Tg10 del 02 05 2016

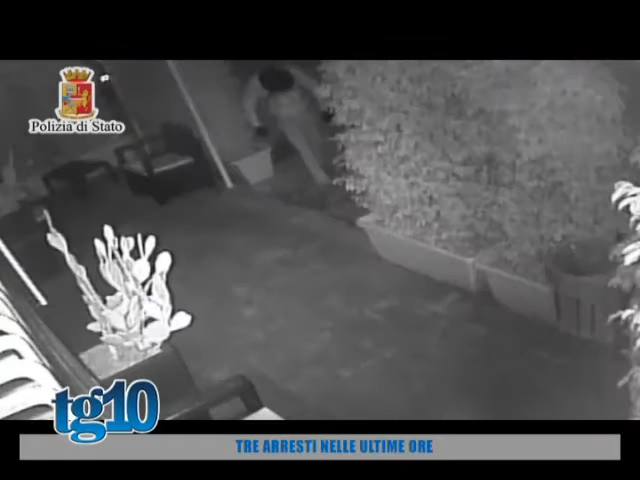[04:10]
Con la preziosa collaborazione della scientifica è stato possibile appurare come Scerra quel giorno, ripreso dalle telecamere,
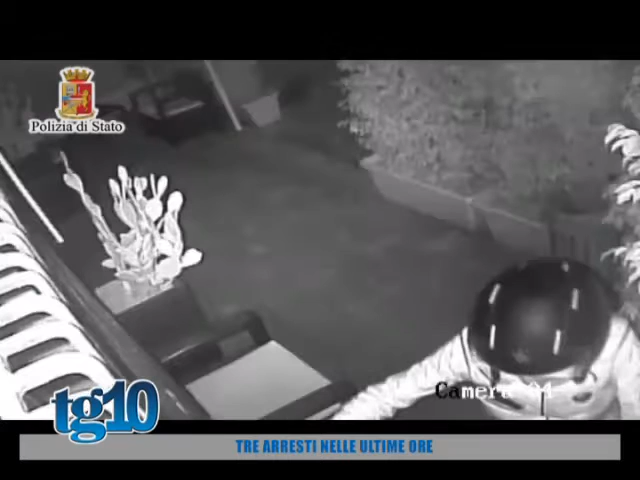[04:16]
è uscito di casa per andare ad effettuare il colpo ed è stato successivamente ripreso mentre entrava nel bar,